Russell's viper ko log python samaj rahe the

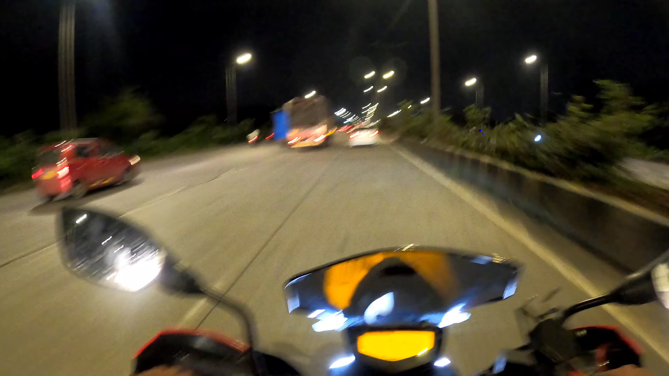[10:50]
खाली रास्ता नहीं मिल रहा है क्योंकि अचानक सामने वाला ब्रेक मार रहा है ना तो प्रॉब्लम होता है, मैं भगा नहीं पा रहा हूँ ठीक से। मुझे नीचे जाना था,
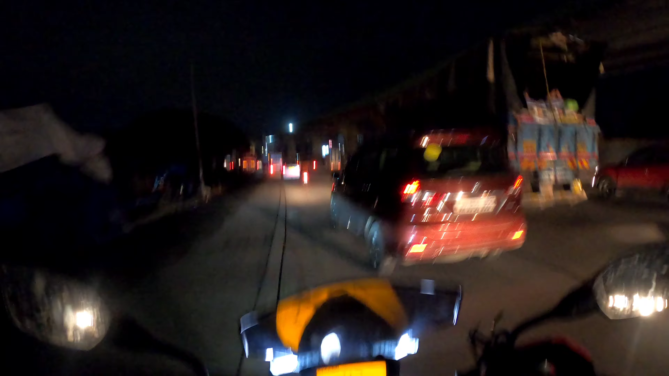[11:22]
चपरी राइडर गए नो हेलमेट और इतना मतलब कटबिट मार के जा रहे हैं, ऐसे लोगों की वजह से ना बाइकर बदनाम है।
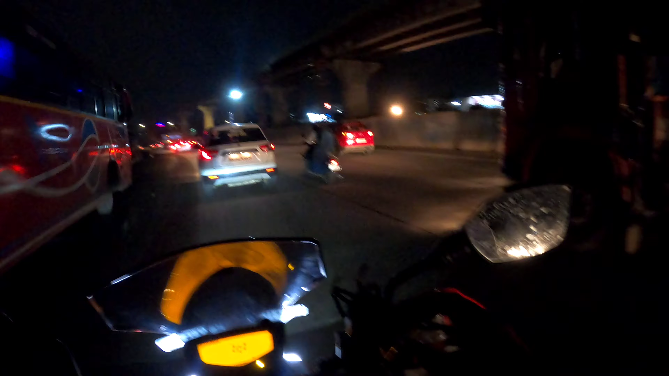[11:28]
और आपने वो सुना कि केरला में हेलमेट मतलब जो हेलमेट का जो जैसे मैंने सेटअप किया है हेलमेट कैमरा बैन है, अगर वैसे करते आप पकड़े जाते हो तो आपका लाइसेंस रद्द हो सकता है।
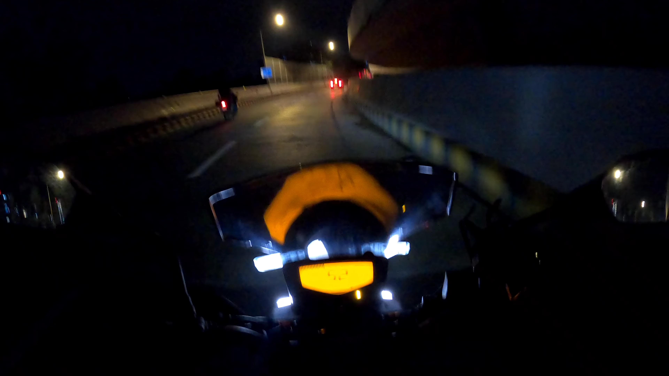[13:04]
आवाज़ आ रही होगी कि नहीं लेकिन मेरे कान के पर्दे पूरे हिल गए, इतना विंड ब्लास्ट था। नाइन्टी फाइव तक गया मैं, ऐसी जगह पे डर लगता है। और मैंने कुछ ज़्यादा सेफ्टी भी नहीं डाली है जैसे कि ग्लव्स जैकेट, सो थोड़ा सेफ ही मतलब जहाँ पे मुझे
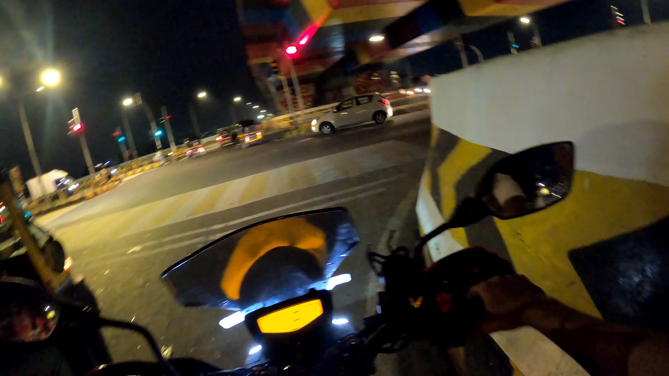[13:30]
खाली रास्ता दिखेगा वहाँ में थोड़ा भगाएगा तो रिस्क नहीं लेगा मैं ज़्यादा,
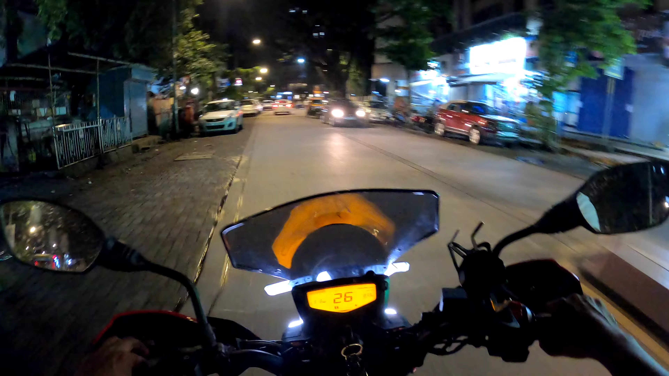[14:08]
मतलब मैं जब भी मतलब अगली राइड में जाऊँ तो ये वाला माइक मुझे यूज़ करना चाहिए या नहीं, तो वो मुझे आप मतलब कमेंट सेक्शन में बता दो।